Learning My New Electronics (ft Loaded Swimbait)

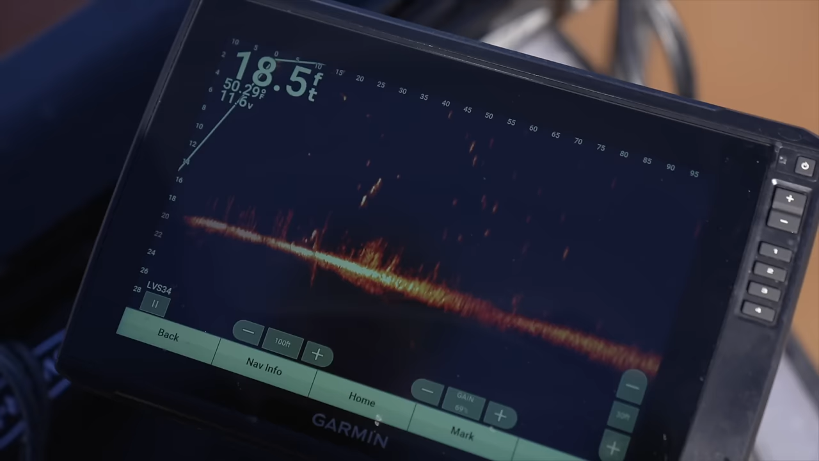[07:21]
On screen: depth 18.5 ft, water 50.29°F
and her twin sister's right there
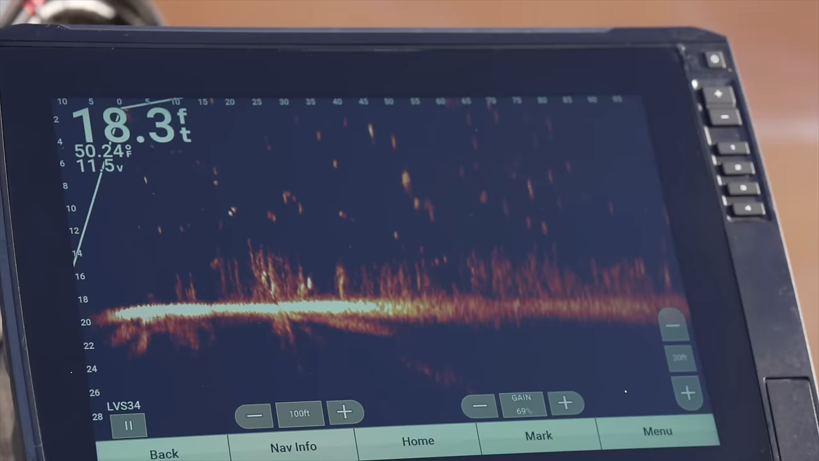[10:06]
On screen: depth 18.3 ft, water 50.24°F
right underneath the boat I can't present any lures to it but I know if I hit a waypoint here I could come back and present the lure on a full cast
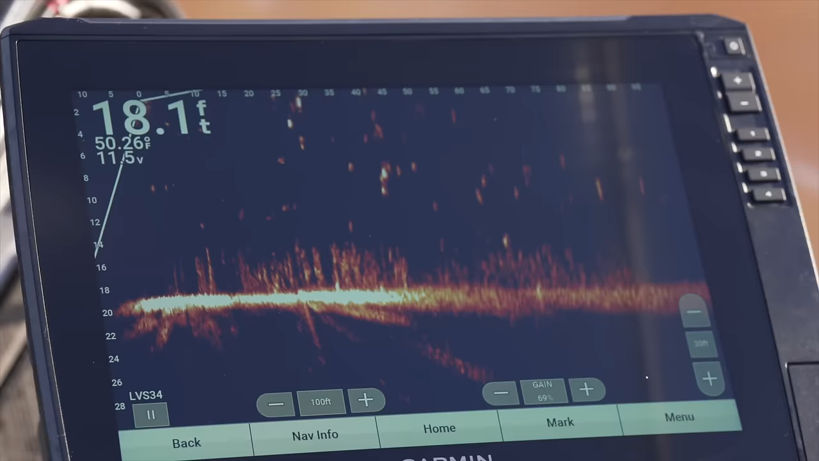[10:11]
On screen: depth 18.1 ft, water 50.26°F
I mean I'm just drifting over this brush pile here I just saw some some bait fish run out of that brush pile because that fish just came and swam by and that that right
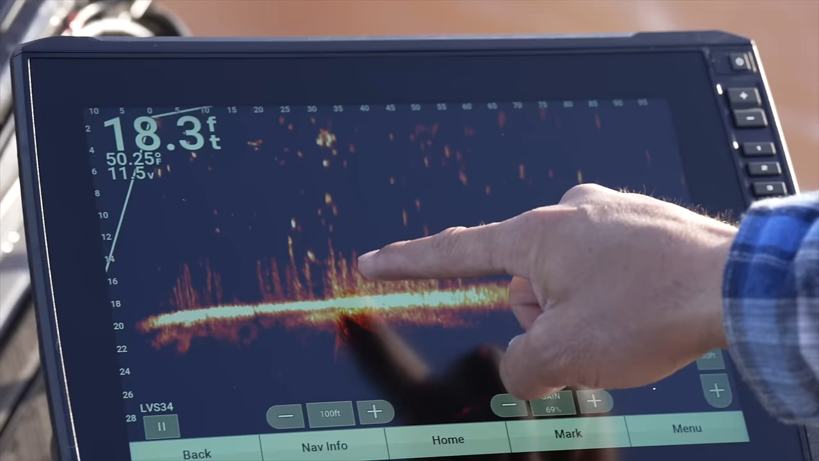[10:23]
On screen: depth 18.3 ft
there is a really really big Texas bass you could tell how she's hanging out in that opening right there
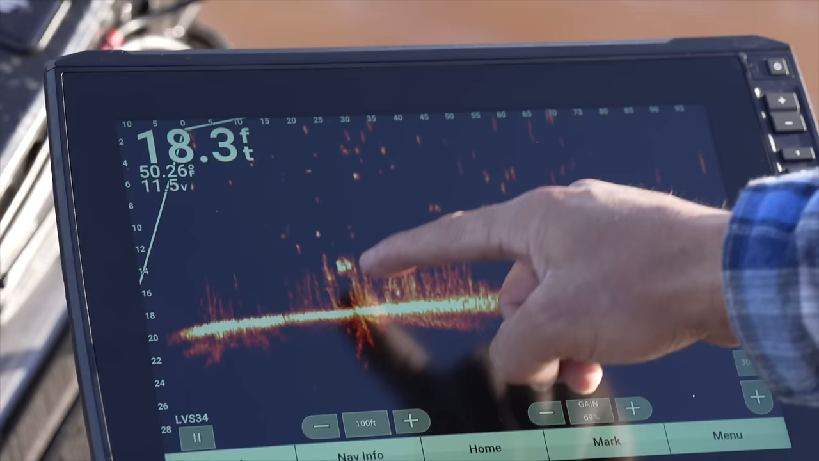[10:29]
On screen: depth 18.3 ft
I mean that's a telltale sign you could see her fins moving it's a telltale sign that she's on the hunt she's looking in these holes
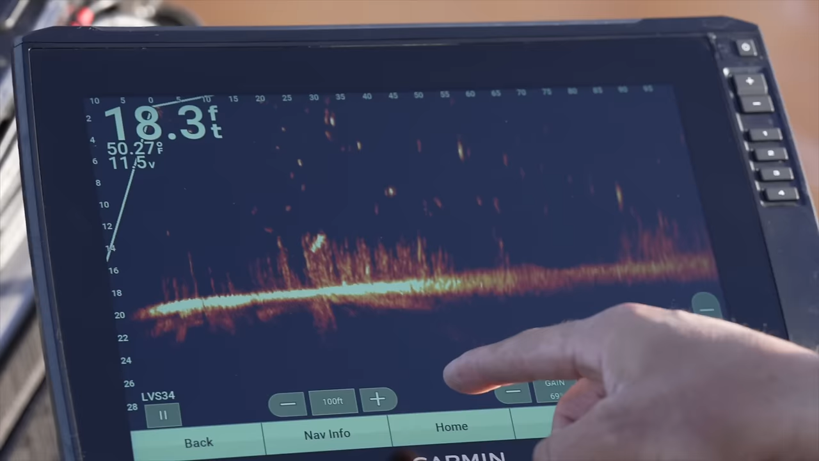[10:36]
On screen: depth 18.3 ft, water 50.27°F
and the hard part is I mean it's just a you know your live scope beam is is is just a
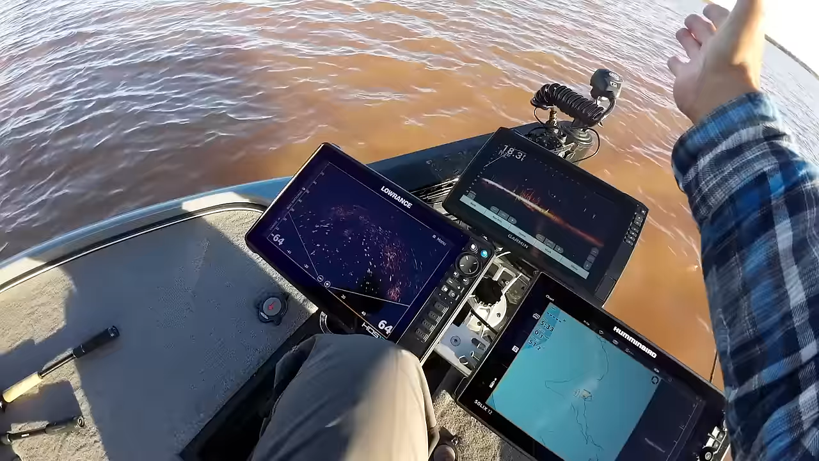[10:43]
sheet of paper is all it is it's paper thin so the big key here is staying on the trolling motor and constantly
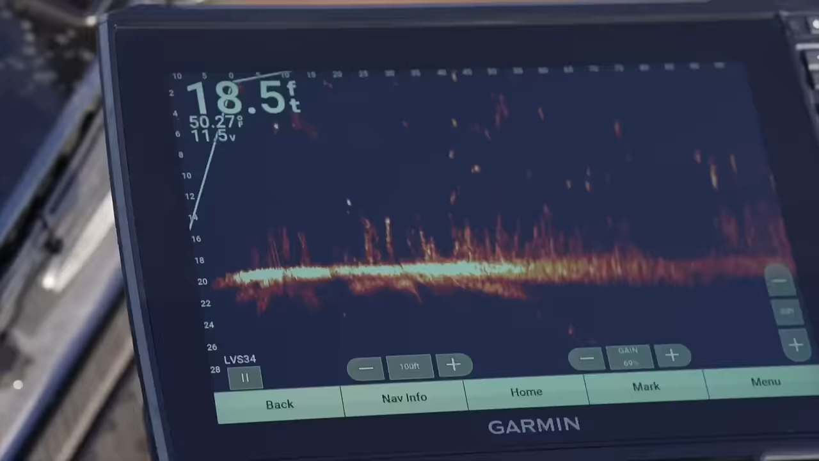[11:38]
On screen: depth 18.5 ft, water 50.27°F
a good 30 40 yards now and she's just slowly moving along these the tops of these this brush right here and stands out like a sore thumb
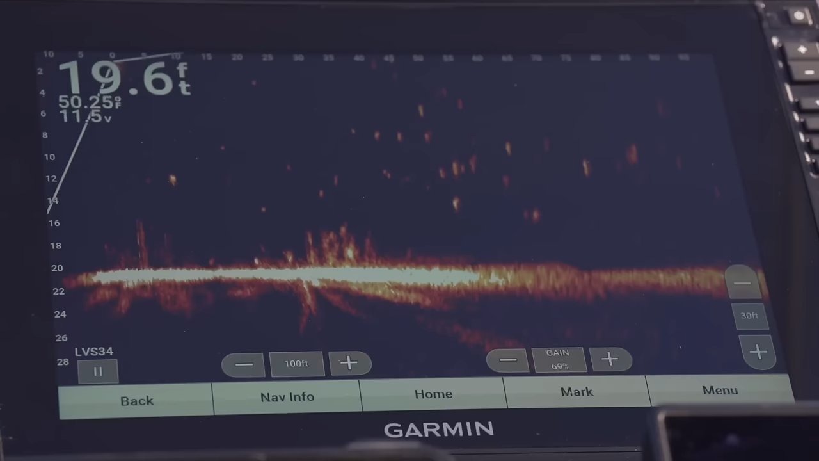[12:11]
On screen: depth 19.6 ft, water 50.25°F
and if you look up here these are just balls of bait just above her head and she just kind of hovers underneath them but really where where your your best
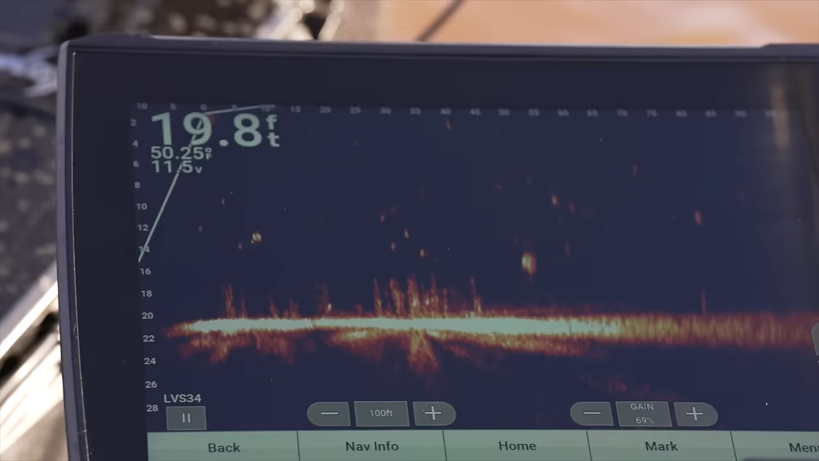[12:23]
On screen: depth 19.8 ft, water 50.25°F
chances of getting a fish a monster fish like that to bite is when she set up just right on top of the brush maybe a little bit of bait fish on top but when she's set up right on top of the brush that means she's in like a you know predator feeding mode right now this big one is just kind of hanging out in the middle of nowhere those ones are hard to catch but they're fun to watch
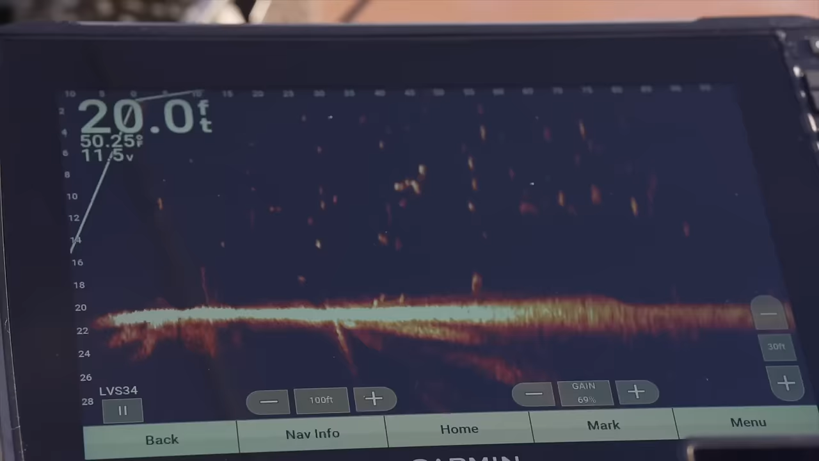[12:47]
On screen: depth 20.0 ft
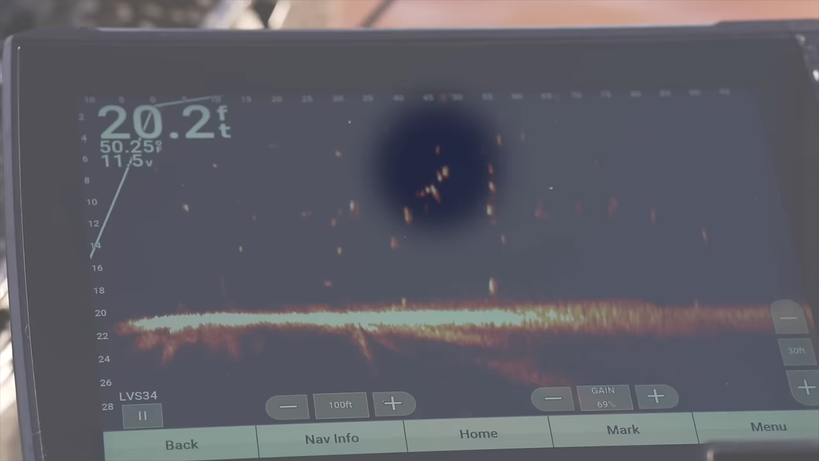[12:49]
On screen: depth 20.2 ft, water 50.25°F
there goes my swim bait through the bait ball it's past the fish and i'm going to catch up with the fish swim bait is a couple feet behind her
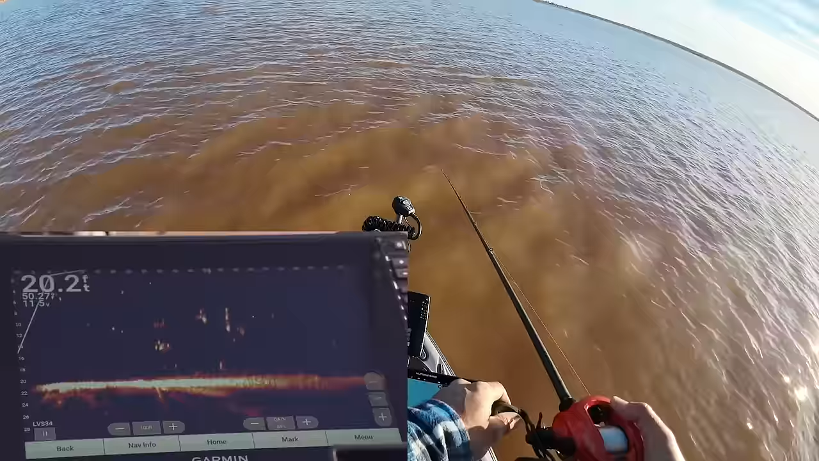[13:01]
On screen: depth 20.2 ft
i'm going to sneak up on her and i just swam it right past her face
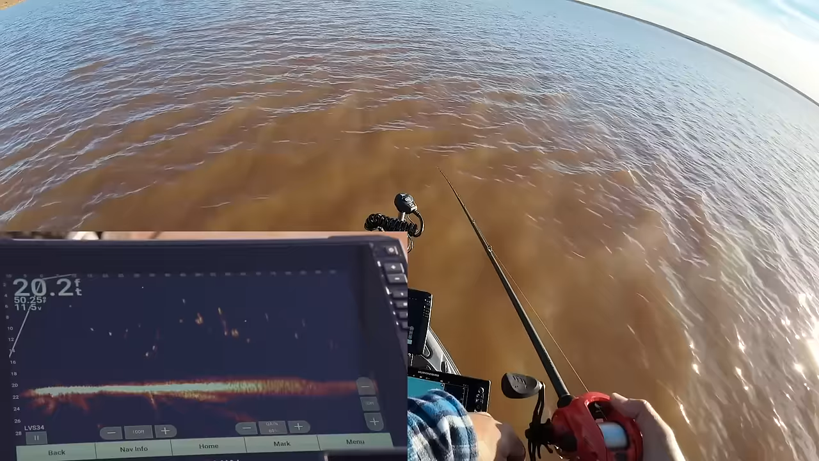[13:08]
On screen: depth 20.2 ft
i think i just felt that fish i did i just kind of i really just hit that fish right now and it swam a little bit deeper
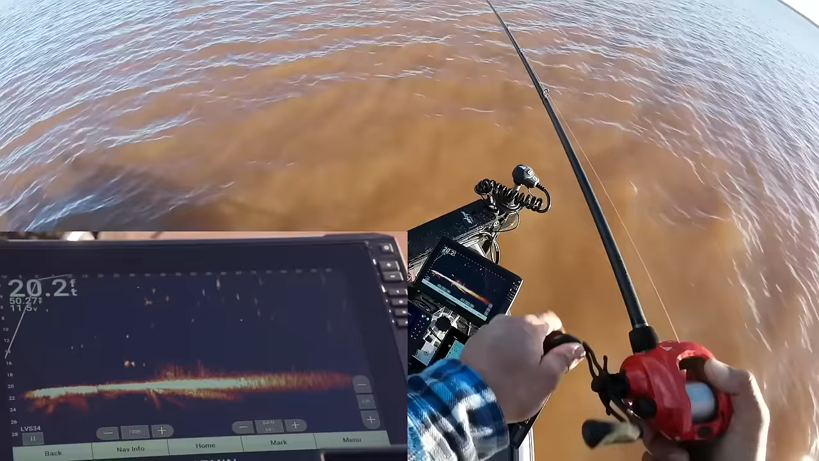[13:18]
i'll
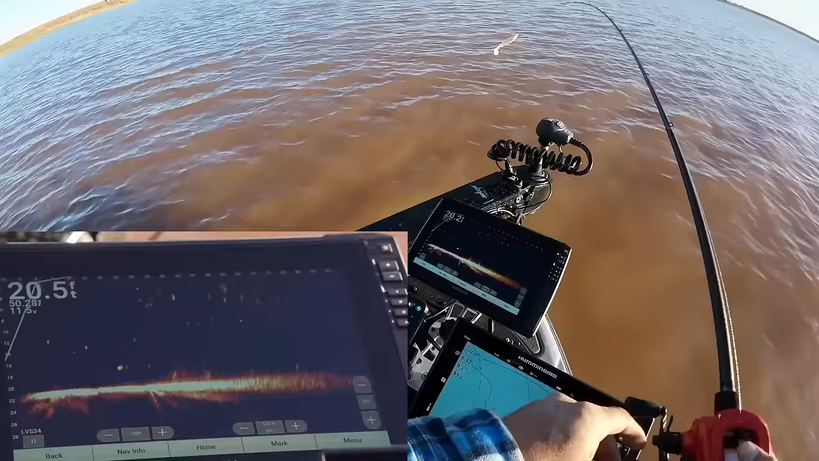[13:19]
On screen: depth 20.5 ft
tell you how you can really tell a big fish on live scope is
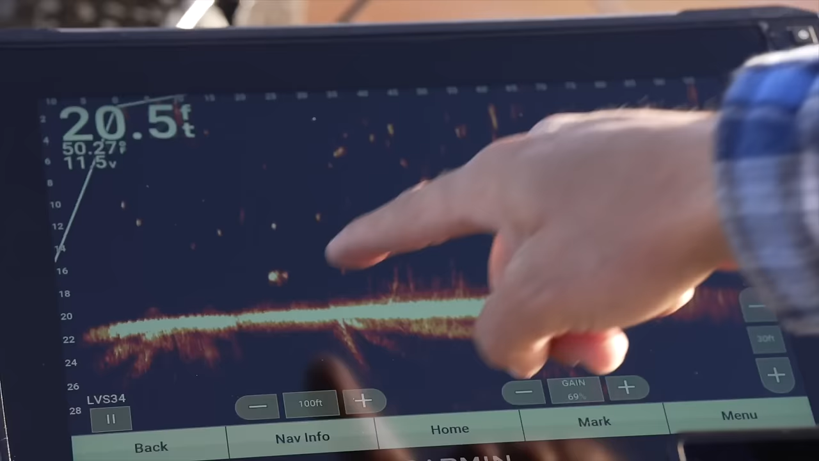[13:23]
On screen: depth 20.5 ft
when they appear like two separate fish what you're seeing here and you can see her kind of turning towards me what you see here is
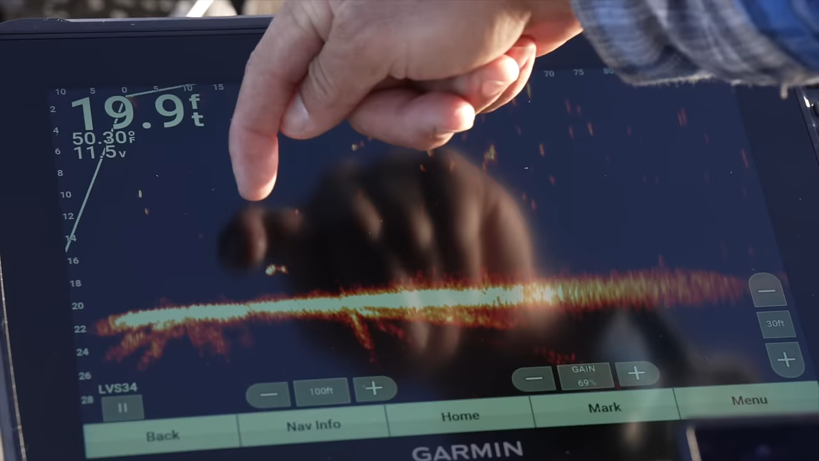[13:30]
On screen: depth 19.9 ft, water 50.30°F
the body of the fish and then that back portion that looks like another fish is actually her